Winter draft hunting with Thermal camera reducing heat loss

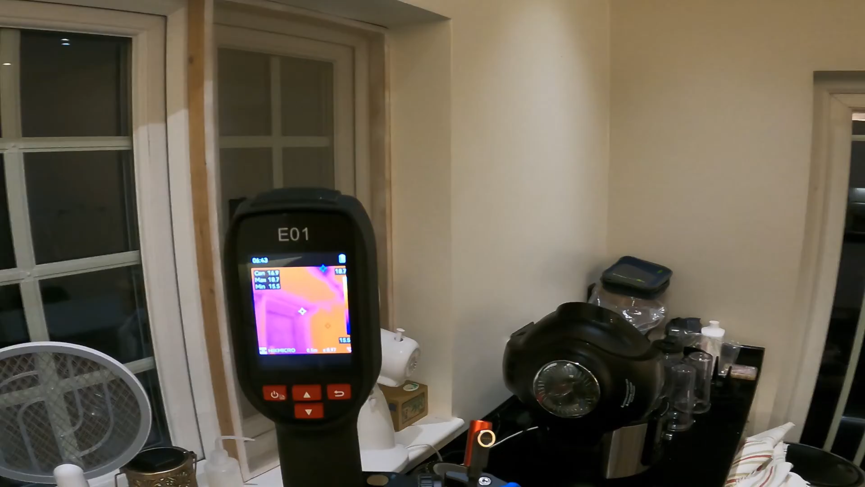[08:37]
Okay. So since this is a door that we don't really use a lot.
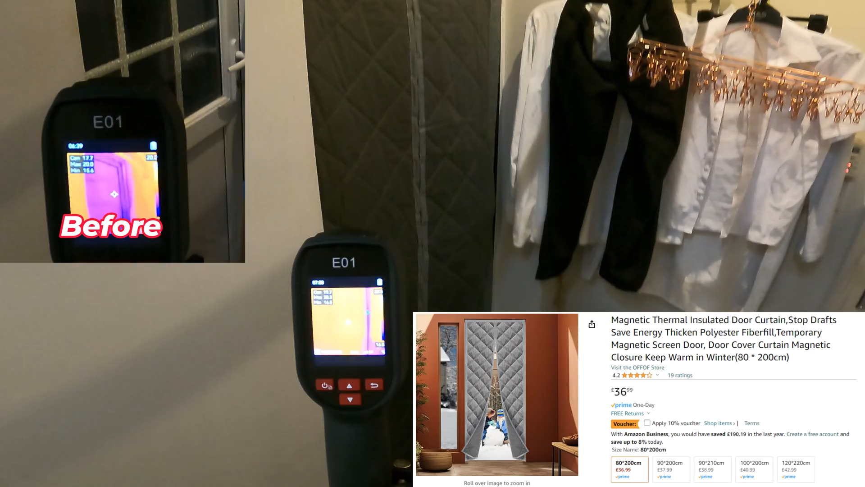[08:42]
So now we have a door sealed. So basically it's a blanket the size of the door which goes around the frame.
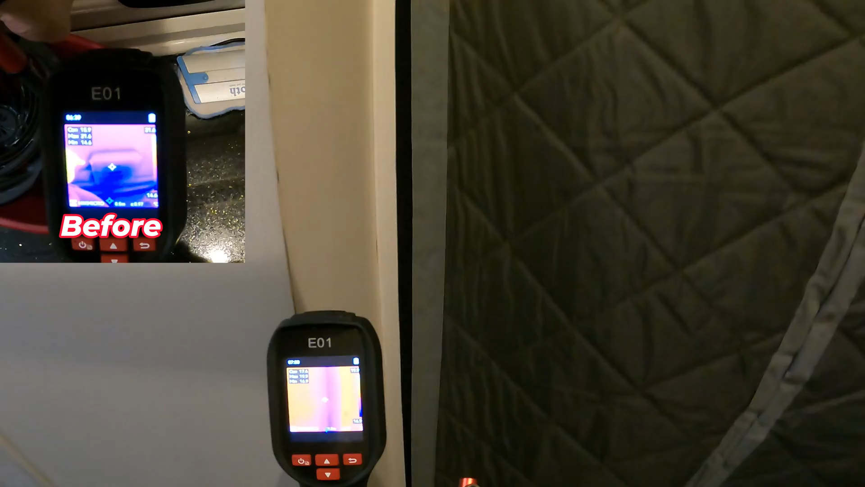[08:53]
So there is still some draft coming through.
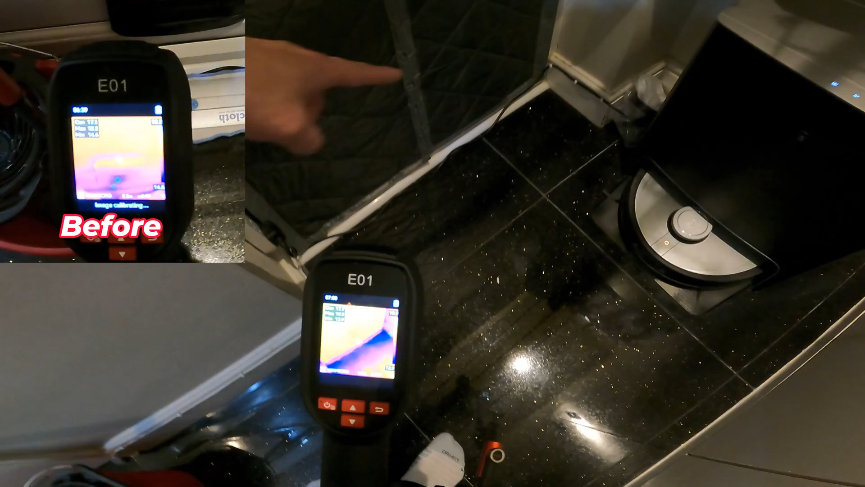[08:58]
But not as bad as before.
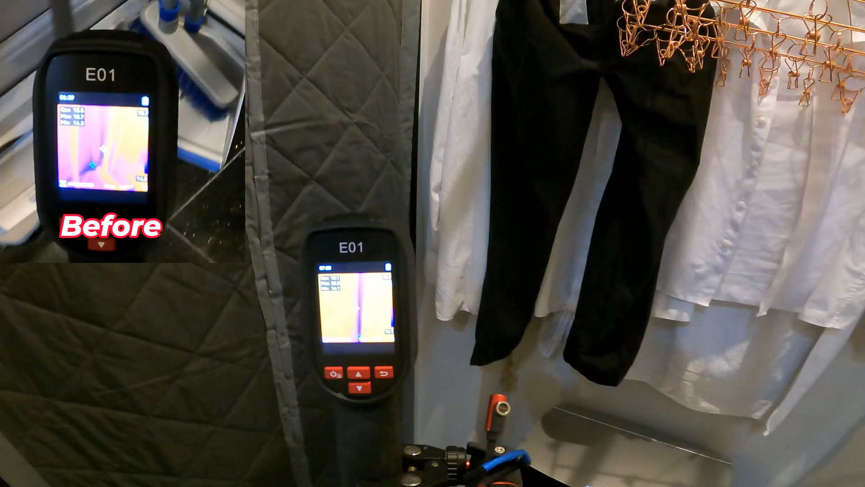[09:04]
And you can still use the door. So as soon as I open it and you can see it's dark blue. But once you close it, it does help to keep a lot of our warmth. Okay. So I put some insulation behind the wall there.
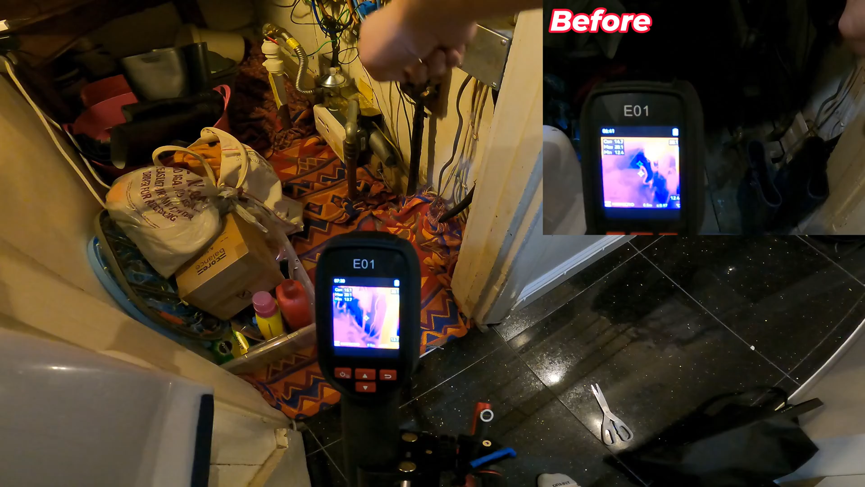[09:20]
Stopped the draft from coming through. There's not much I can do with this wall because there's external wall here. Unless I insulate it which is a big drop.
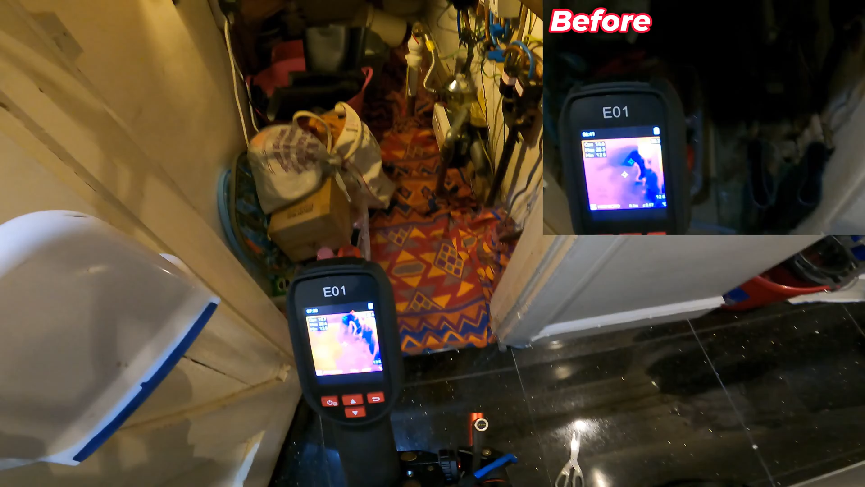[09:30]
Or some old rag which I don't use. So just chuck it down to stop the draft from coming through the floorboards. So that should help reduce a bit of wasted heat.
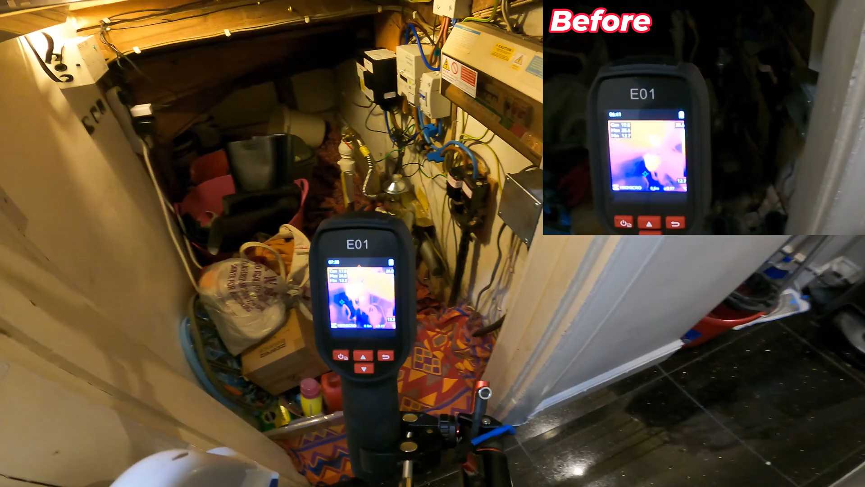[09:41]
So there's still a bit of draft coming through the bottom there which I can put a strip across the door.
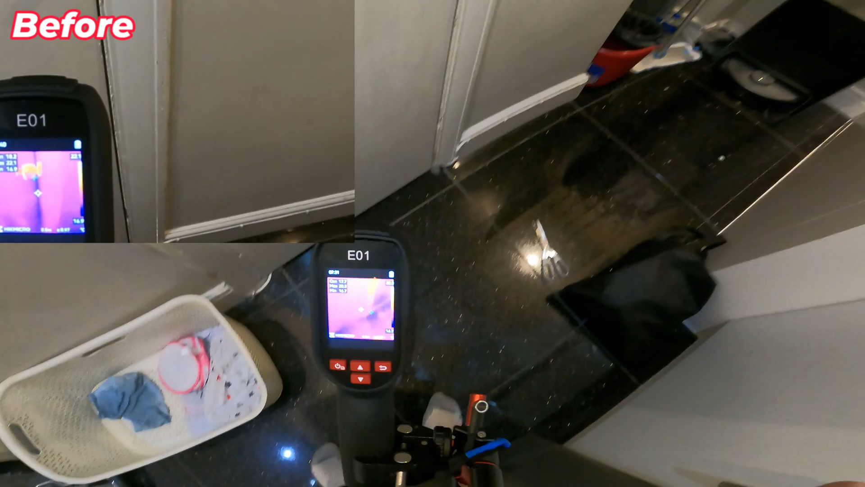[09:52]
But look at that.
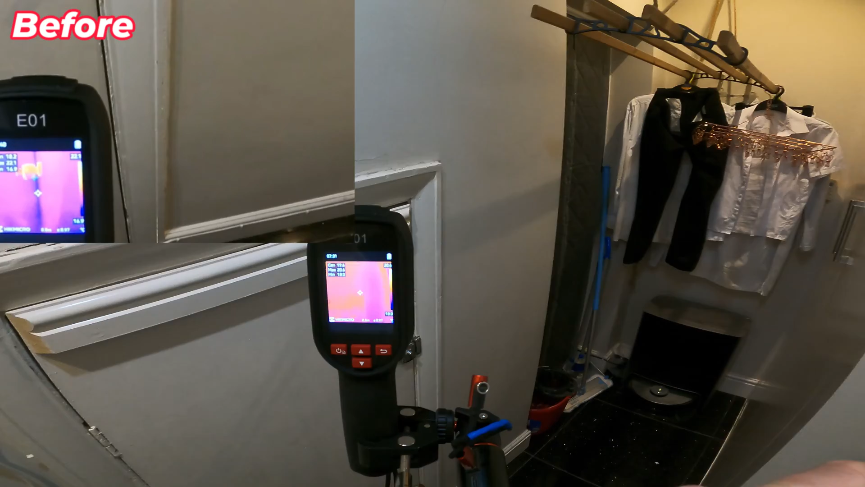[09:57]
No more blue lines across the frame. Just now there was a blue line here.
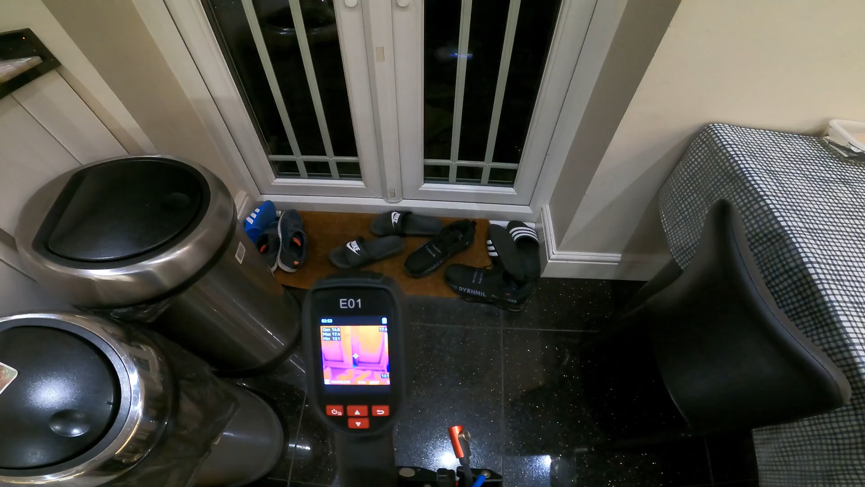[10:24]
Now under investigation, at the end I find out what happened was the door was not installed properly. Whereas the hinges are supposed to move the door that way.
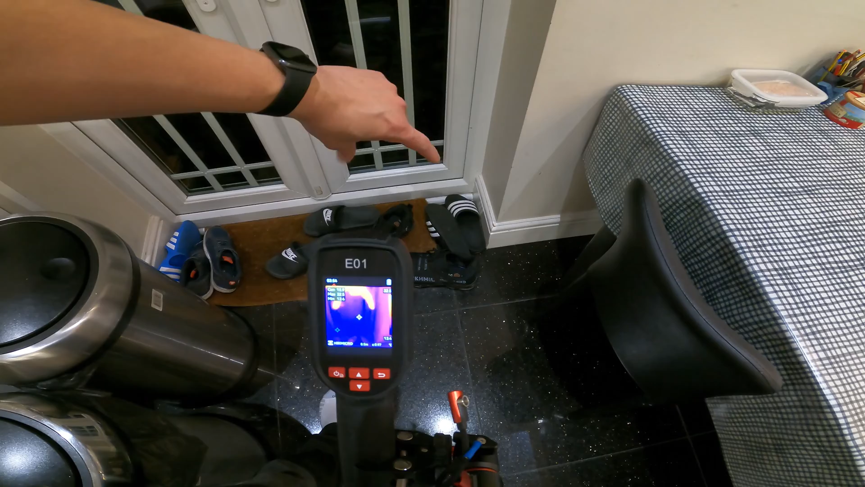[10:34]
So that corner is actually out by
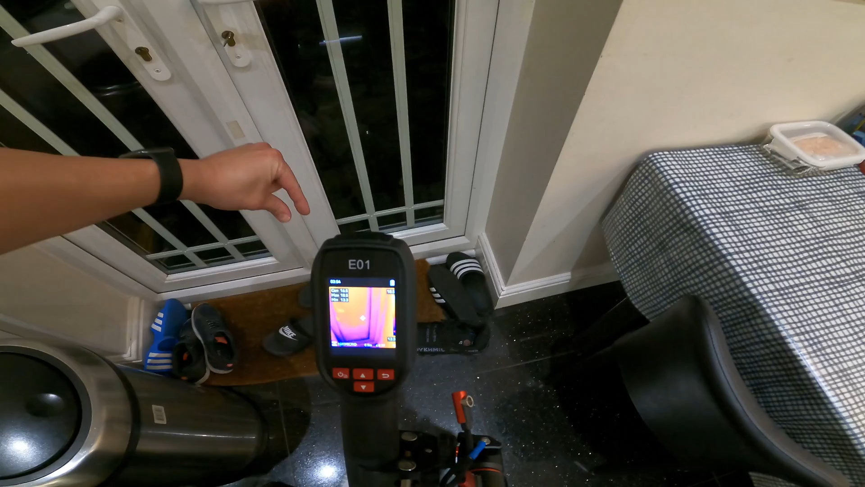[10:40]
about half centimeters or about five mil.
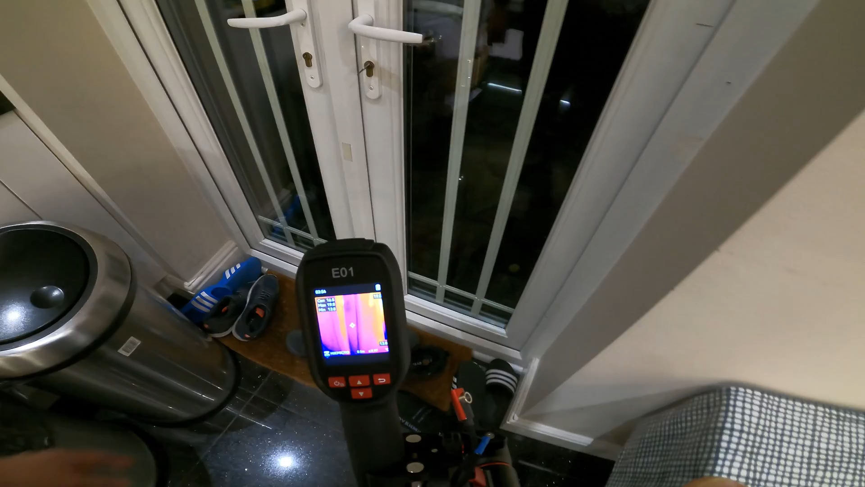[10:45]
That means that the door is too short to stop on this side.